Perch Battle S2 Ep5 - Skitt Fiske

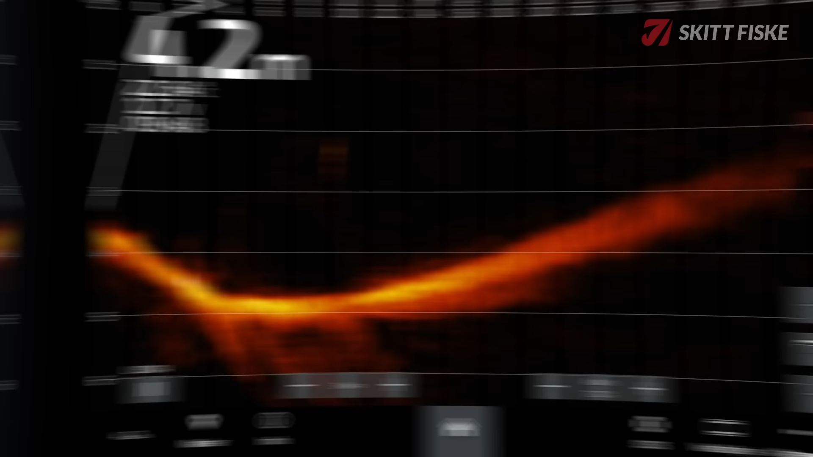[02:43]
En liten endring for finaledagen er også at bruk av live ekkolodd begrenses til 1 time per økt.
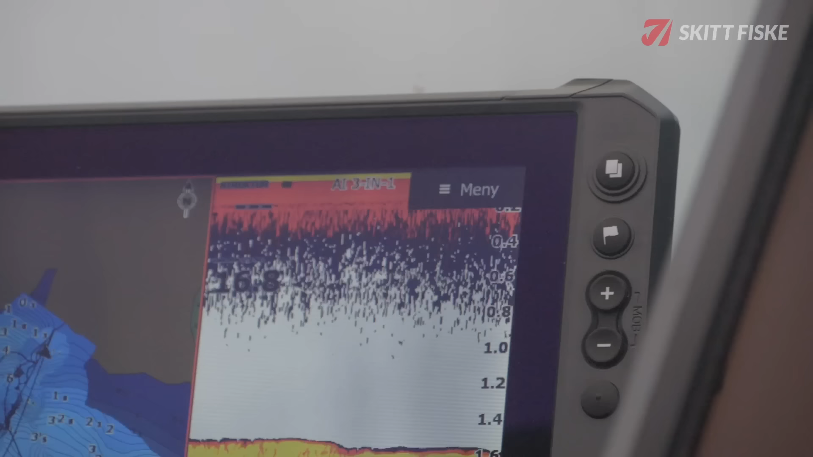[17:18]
Står faktisk nærmere land nå, på andre siden.
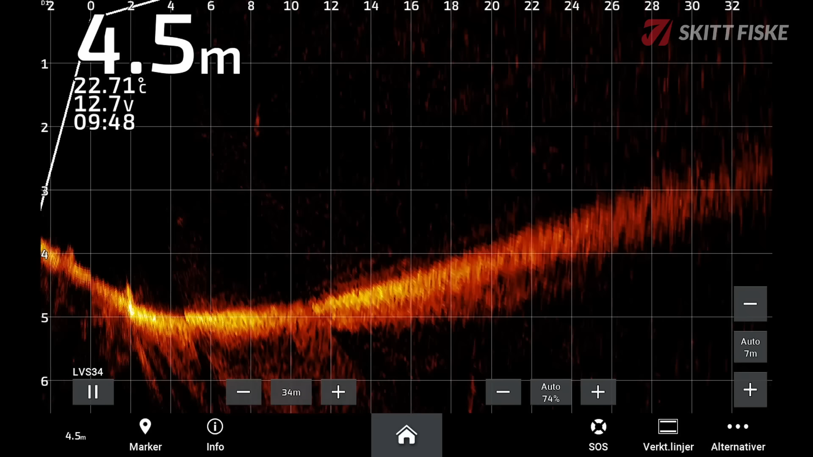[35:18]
On screen: depth 4.5 m, water 22.71°C
Så de er i nærheten her av båten. Vi så dem direkte.
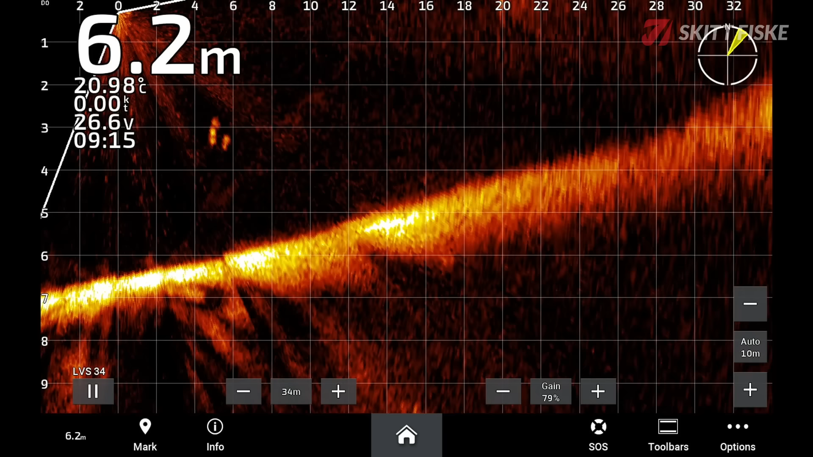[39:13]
On screen: depth 6.2 m, water 20.98°C
Der. Nå. Jævlar. Skal det bite. Ja. Der, ja.
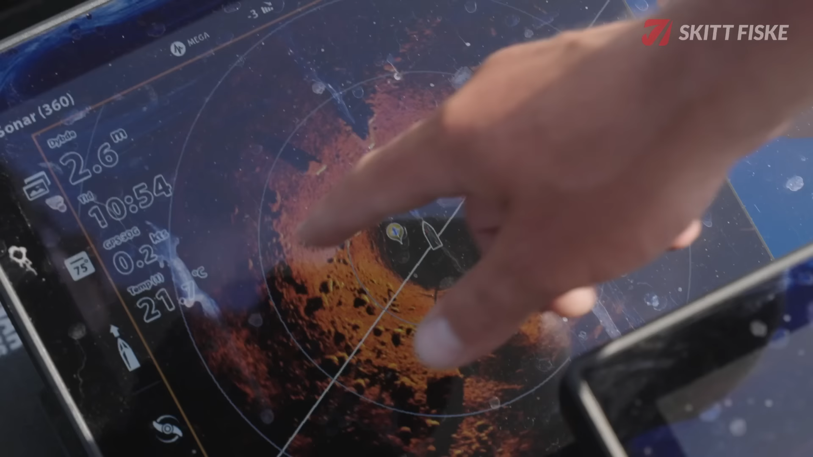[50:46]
On screen: depth 2.6 m
Det type området vi ligger i, det er masse, masse stein rundt oss.
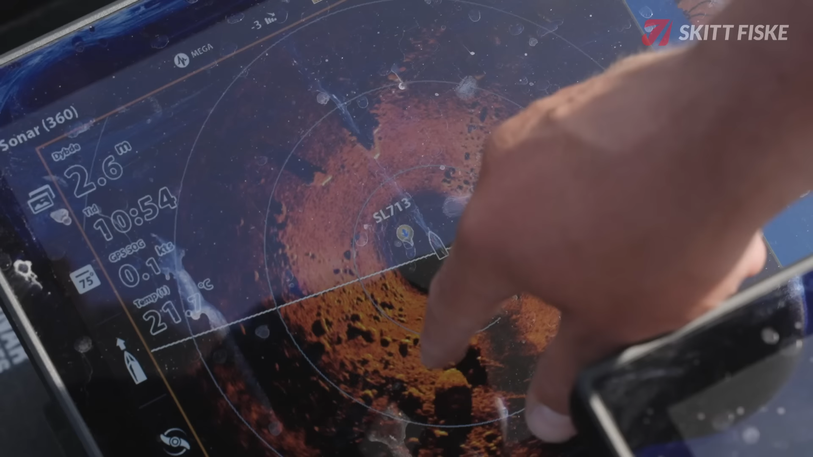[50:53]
On screen: depth 2.6 m
Alle disse der svarte kladda er steiner, da, eller skyggen tar steiner.